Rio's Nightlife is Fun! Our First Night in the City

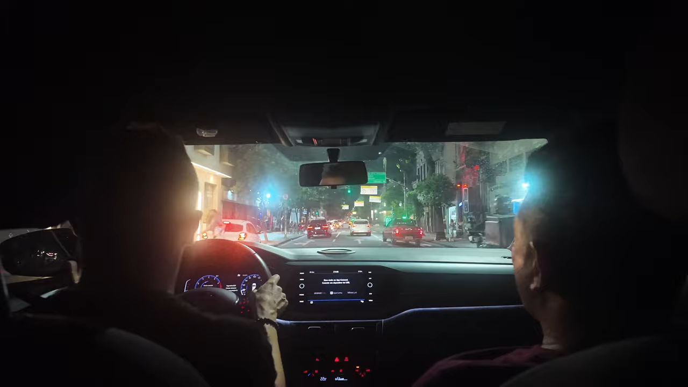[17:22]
like the taxi drivers, they don't care. But they go slow looking, and then that's just fine. As long as they get you there safe. Yeah. Oh, look at that, people enjoying the streets. This yeah.